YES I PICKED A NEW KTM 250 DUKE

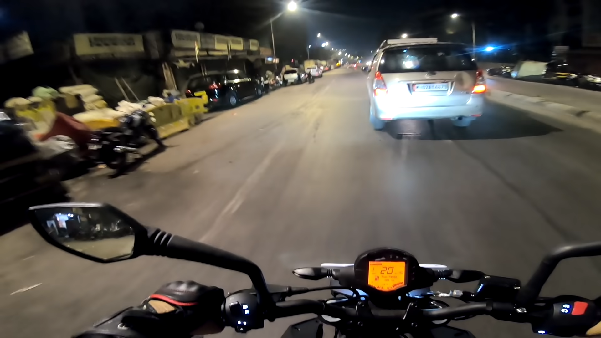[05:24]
तो हम लोगों ने जो है सही टाइम पे शुरू किया है, तो इसका मतलब यह है कि हम लोगों को आज ट्रैफिक ओके ओके मिलेगा, बहुत ज़्यादा ट्रैफिक, डेंस ट्रैफिक तो नहीं मिलेगा।
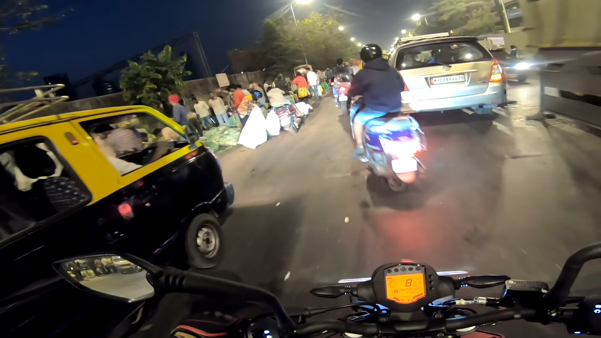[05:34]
गुड मॉर्निंग भाई लोग, सुबह सुबह ताज़ी ताज़ी सब्जी, सब्जी ले लो सब्जी।
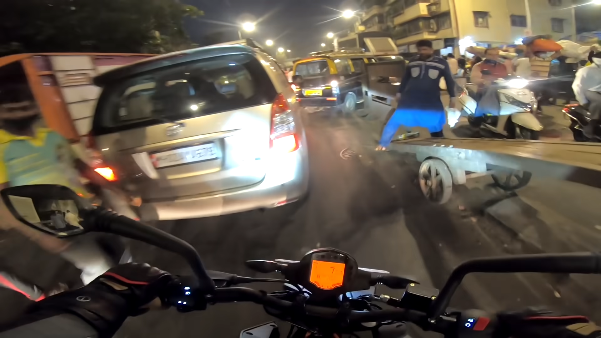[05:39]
आप लोग ये सोच रहे होंगे कि आज सुबह सुबह ट्रैफिक दिखाते हो, भाई साहब इसी के लिए तो है KTM ड्यूक। सिटी ट्रैफिक में नेविगेट करना बहुत ही ज़्यादा इजी है।
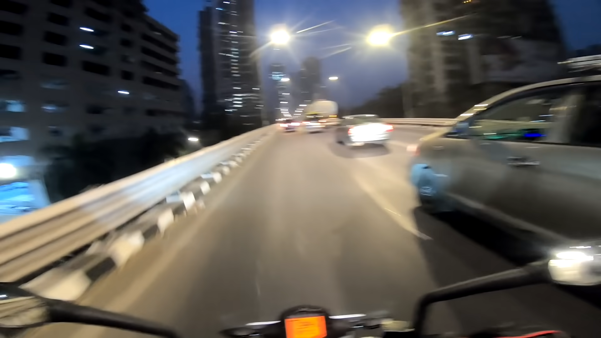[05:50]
मुंबई की बिल्डिंग्स देख लो भाई साहब, कितनी ऊंची ऊंची बिल्डिंग्स है।